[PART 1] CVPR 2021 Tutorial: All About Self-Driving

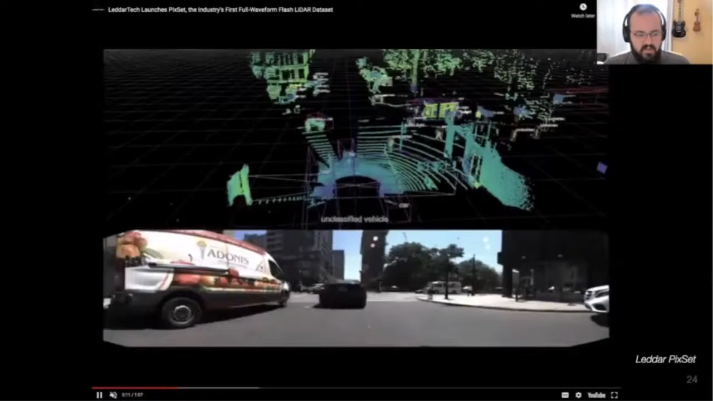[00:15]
Here we show a quick demo of flash lidar data, and as a freebie, it's projection onto a panoramic camera.
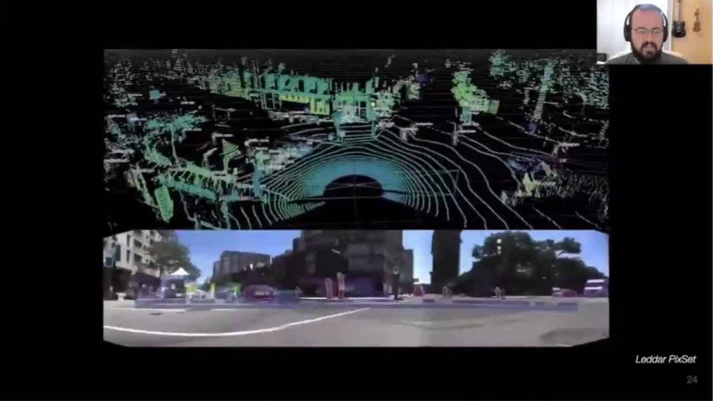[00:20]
The nice thing here is that there's virtually no projection error due to the rolling shutter, since both camera and lidar are operating with the same time.
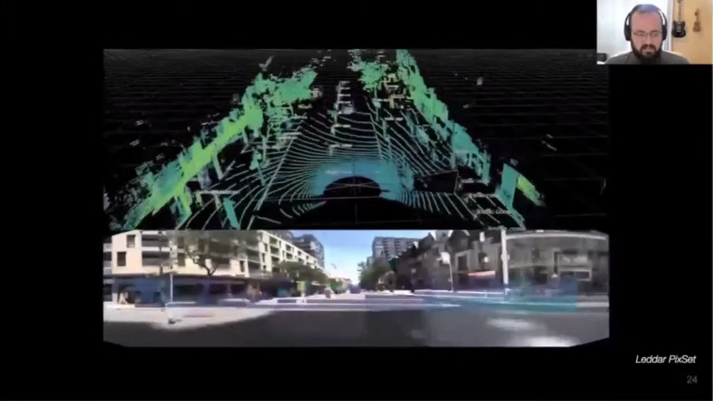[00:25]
Another design, which aims at marrying the best of both mechanical and solid-state lidars,
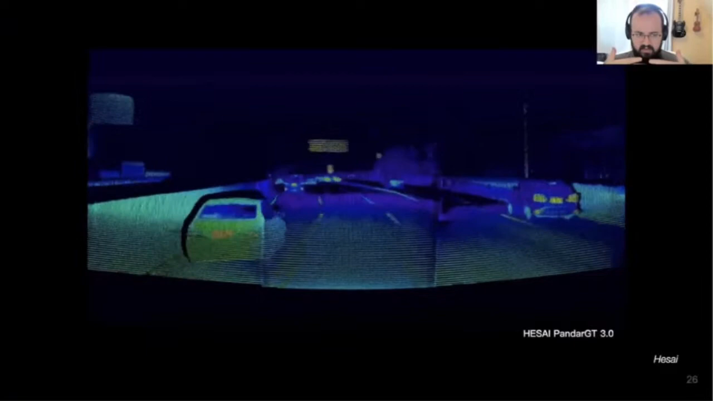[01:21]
It's worth noting that because the sensor is essentially operating on a plane, since there are no major moving parts, the wide horizontal coverage is achieved by having multiple sensors, as we can see here.
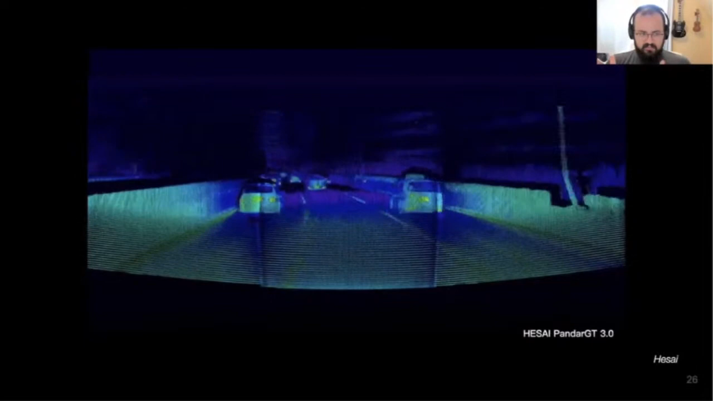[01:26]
The lidar designs we covered so far typically use the pulsed amplitude modulated laser, and so range is simply defined by the time of flight of the pulse.
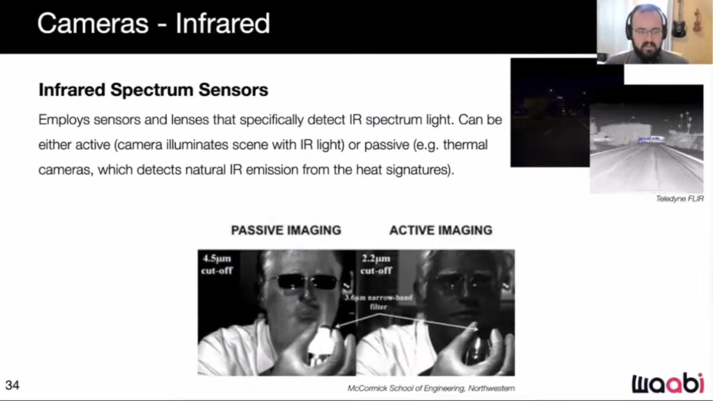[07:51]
or passively by using the natural emission of infrared due to the heat of bodies. These are sometimes referred to as thermal cameras and are generally the more relevant ones for self-driving. As such, these cameras have little reliance on ambient light and work just as well in the dark. The capture of passive IR cameras also shows the heat of bodies, and so it's very useful in detecting limbic actors such as pedestrians or animals. On the limitation side, active infrared cameras have very limited range as they need to provide the lighting themselves, and naturally there's a limit to how much energy you can provide.
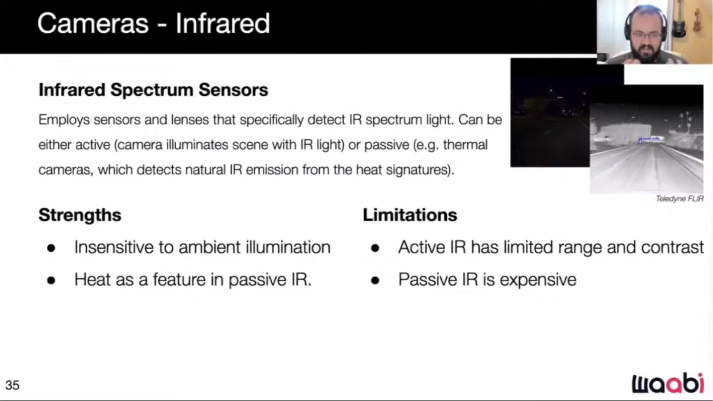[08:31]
And conversely, passive infrared cameras are expensive because they require special materials to make sensors that are very sensitive to this infrared, while not being subject to the black body radiation of the sensor itself for warming up due to use. So here's a 2-for-1. We have RGB camera data and passive infrared here.
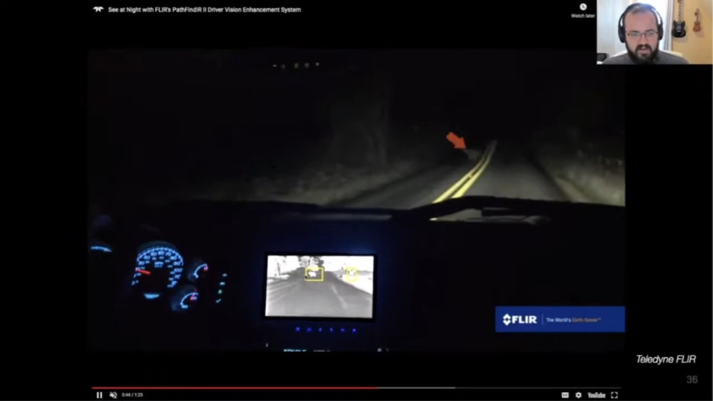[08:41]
And this nicely illustrates the points we talked about and how it's virtually unaffected by ambient light,
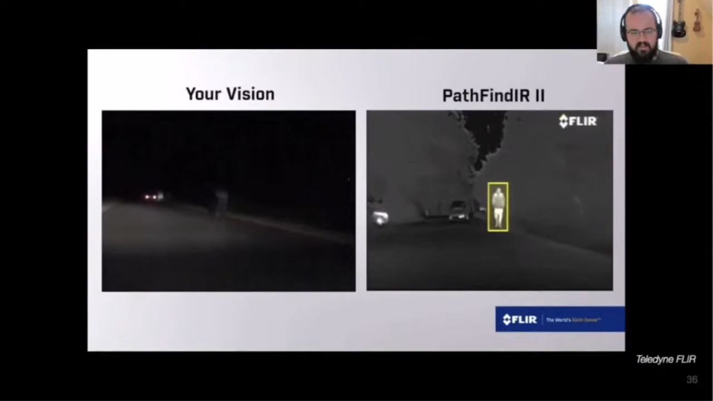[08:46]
and it's particularly useful in detecting living things or operating machinery, since they're obvious sources of infrared.
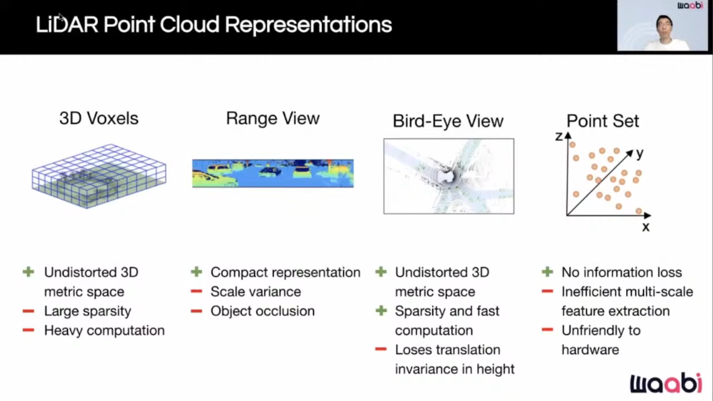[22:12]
Two commonly used 2D projections are the range view projection and the bird eye view projection. On the other hand, a point-based representation keeps the naive irregular structure of point clouds free from discretization errors.
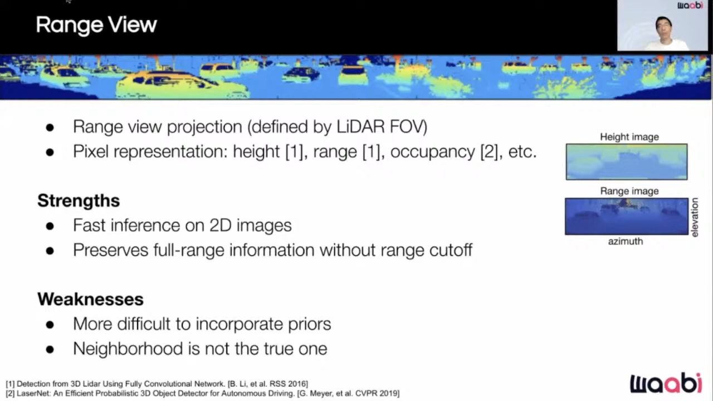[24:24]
However, it is more difficult to incorporate priors here due to the metric space distortion, and the neighborhoods in the range view are not the true ones, which makes 3D learning less straightforward. Another 2D representation is bird eye view projection, which works similarly to 3D voxels,